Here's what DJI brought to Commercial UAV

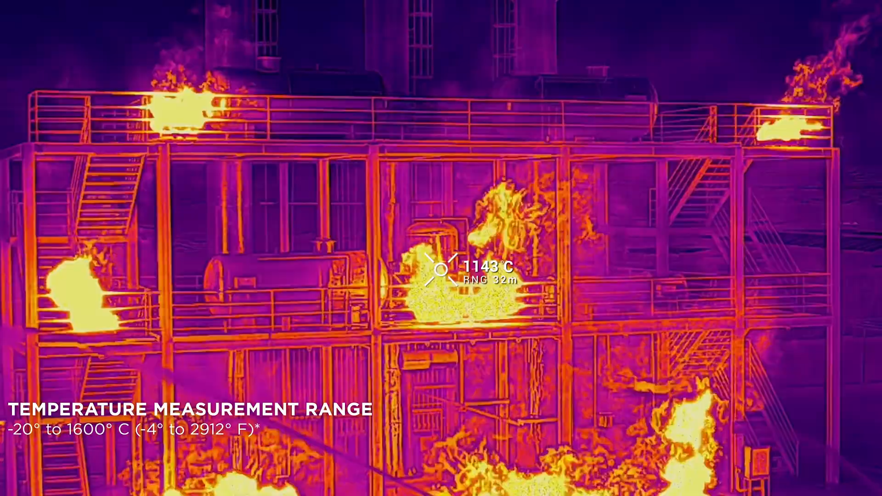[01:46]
On screen: spot 1143°C
The optical zoom is 34 times optical, all the way up to 400 times digital.